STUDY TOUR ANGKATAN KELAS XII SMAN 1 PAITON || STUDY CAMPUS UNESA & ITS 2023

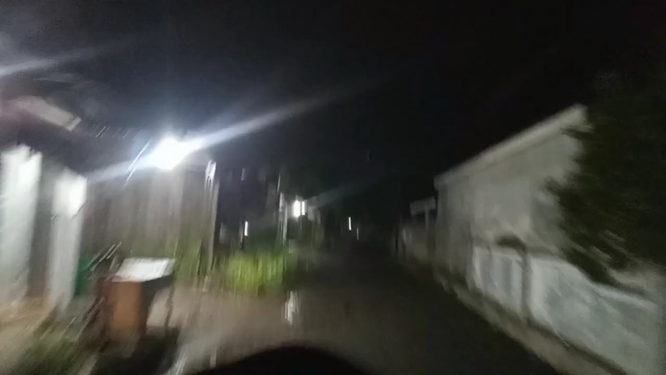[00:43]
Seperti biasa jam-jam segini tuh jalan-jalan tuh sepi gitu guys. Nah bisa lihat ini jalannya sepi dan juga orang-orang tuh kebanyakan pada tidur gitu ya kan.